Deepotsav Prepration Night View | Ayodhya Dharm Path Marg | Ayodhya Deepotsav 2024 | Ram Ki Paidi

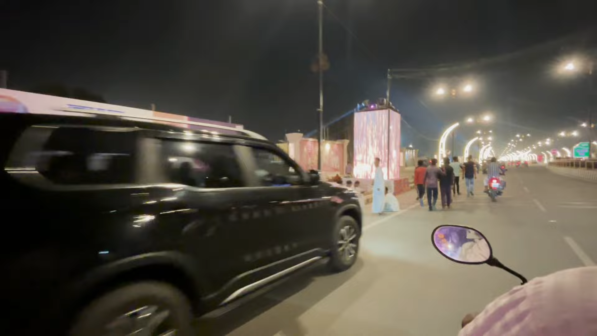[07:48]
दोस्तों यहां पर देखें यह जो लगाए गए थे इसमें जो है वीडियो चलना स्टार्ट हो गई है
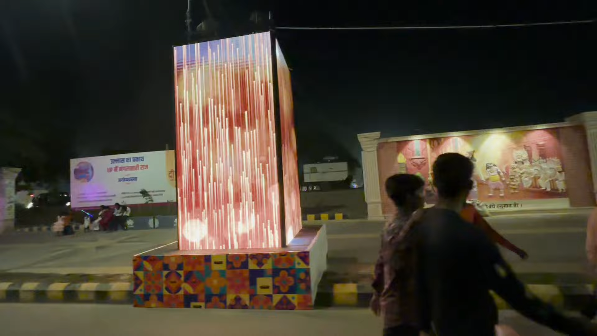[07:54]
कुछ इसी तरीके से चलेगा दीप उस्तों की दिन अभी जो है टेस्टिंग पर सारी चीजे चल रही है यह दिखेगा � और
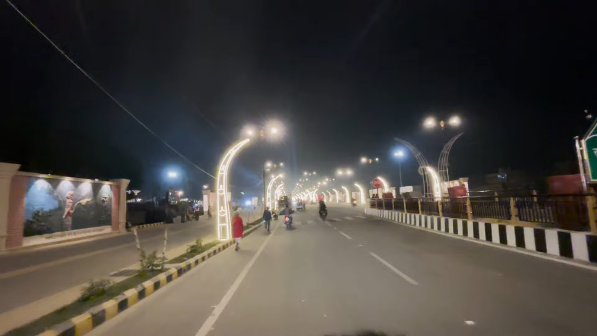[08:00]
यह है कुछ अभी धर्मपत का वीव यह आप लोग देख पाईएगा बहुत ही जबर्दस्त जो है वीव लगर आभी देखने में यह आप लोग देखेगा अभी जो है कंटिन्यू काम चल रहे है क्योंकि अभी चीजे पूरा कंप्लीट नहीं किया गया है जो लाइट �
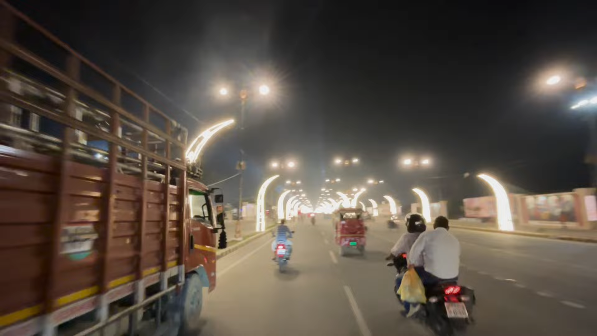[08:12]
यह दिखेगा भी बहुत ही अच्छा है इसा लग रहा पूरा ट्यूरिश प्लेस बन चुका जिते भी लोग आ रहे सब फोटो गरा क्लिक कर वा रहे है यह दिखेगा और यह दिखे बाई नाइट का भी आपको जल से जल दिखाऊंगा और यह पुरा नाइट के भी देख �
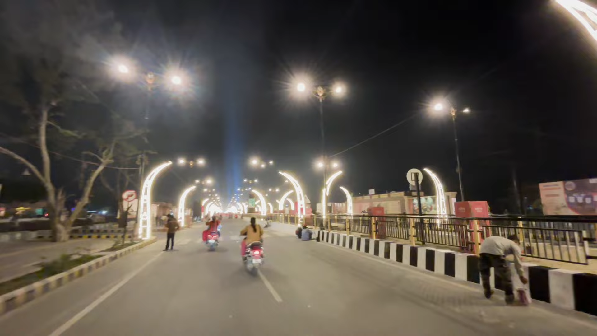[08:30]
चल रहा है और यह दिखेंगा और पूरा टेस्टिंग किया जा रहा है और पूरा जो है लेजर साउन करके जो है चेक किया जा रहे हैं यह देख पाईएगा
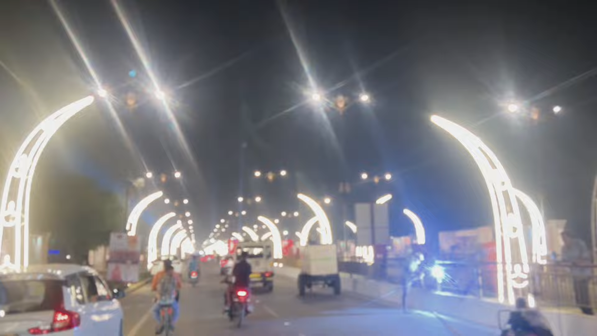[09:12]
यह पूरा जो है यह जा रहे हैं यह देखेए अभी दिखेए पूरा वेल्डिंग वेरा काम चल रहा है जो
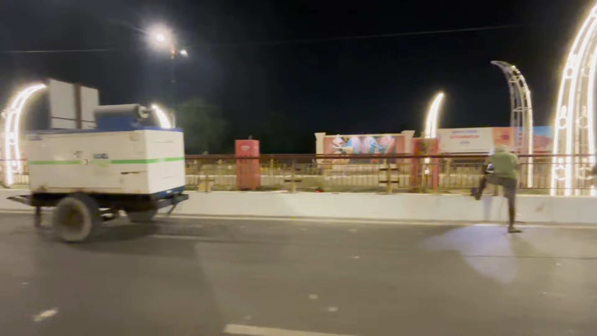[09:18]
इधर रेलिंग लगाई जा रही है उसका काम है � और जगे जगे पे जो यह लीडी पैनल्स और साथ में
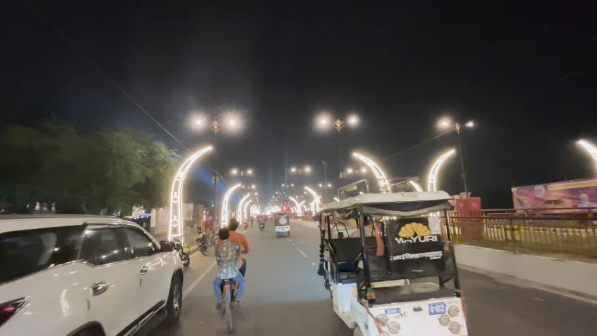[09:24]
स्पीकर्स लगाए गए हैं वह जो है विर्कुल ओन है यह देखेगा अब यह आपको परवेस द्वार पे दिखाएंगे तो वहां पे और भी कुछ सूरत में जारा जो है भी देखने को मिल रहा है यह दिखिए और
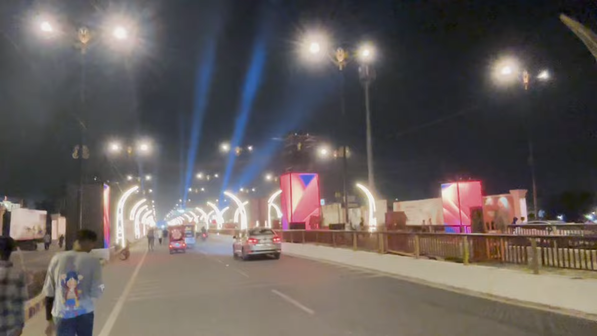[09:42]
इ जो कि चल रहे हैं पूरा इदिके अभी दिखेंगा यह माईक
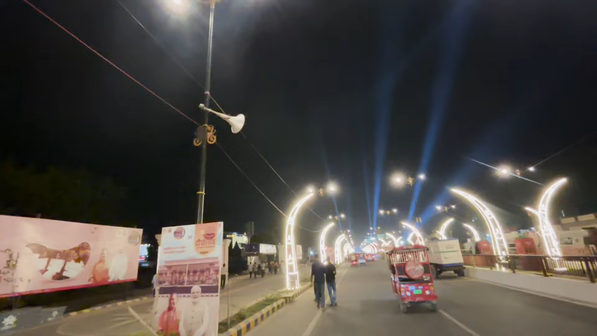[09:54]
लगा दिये गए हैं जिए और ने बड़े बड़े और यह भी चलाए जाएंगे दीपुसों की दिन यह दिखेंगे अभी दिखेंगे इधर काम चल रहा पूरा अब है पूरा मारग आप देख वाएगा किता खुप्सूरत लग रहा देखने में अब
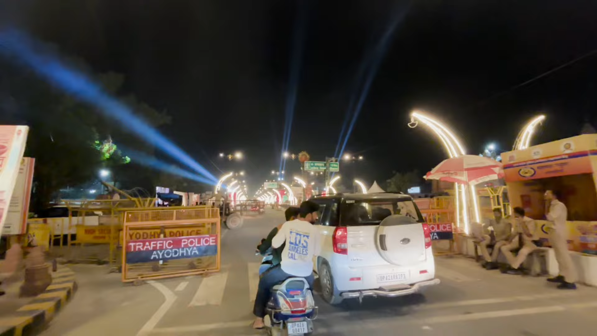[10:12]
दिखेंगे अब दोनों साइड पर आपको देखने के मिलेगा लेजर चल रहे हैं जो बीच में लगाए गये हैं और दून
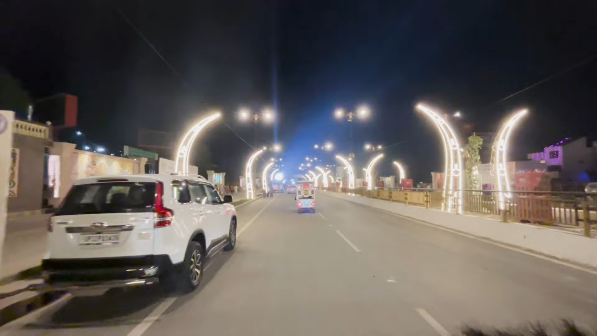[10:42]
आगे जुआ है वह सतरंगी पूल है यहां पर कुछ रंगोली वाले लाइटे लगाए गए जो कि लेजर से
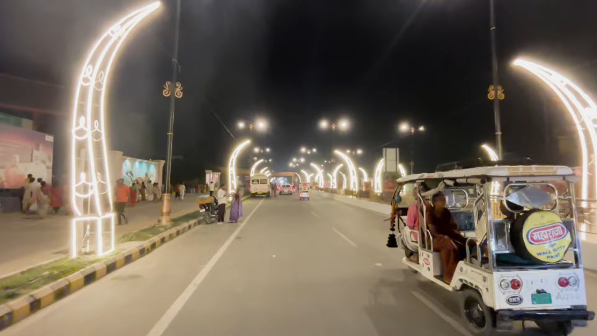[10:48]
अभी दिखाते हैं आपको चलिए सतरंगी पूल तक चलते यह दिखिए सामने सतरंगी पूल है कि अभी तर देखिए जो लोग आये हैं बाहर
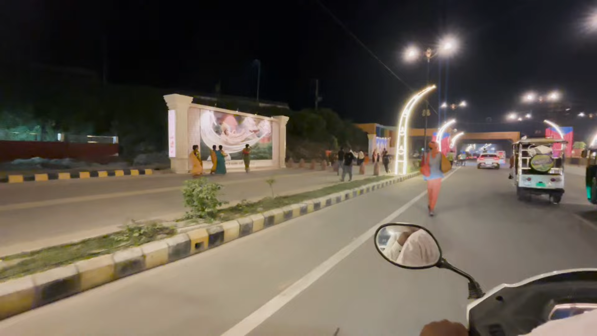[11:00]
से रामदला का दर्संग करके और उसके बार राम की पैड़ी पे जो है शो देखके अब जो अपने घर के और जाएंगे फिर जो रूम अगरा लिये होंगे वहां पर जाएंगे यह देखिए
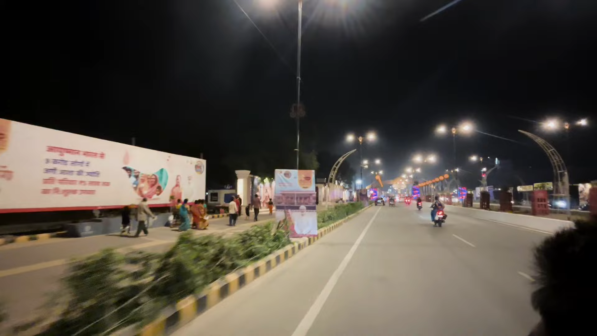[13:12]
यह देख पाएं के दोस्तों यह एक जगाने पर यह पे लगाई गई है यह दिखेगा यह दिखेगा यह तीनों साइडों पर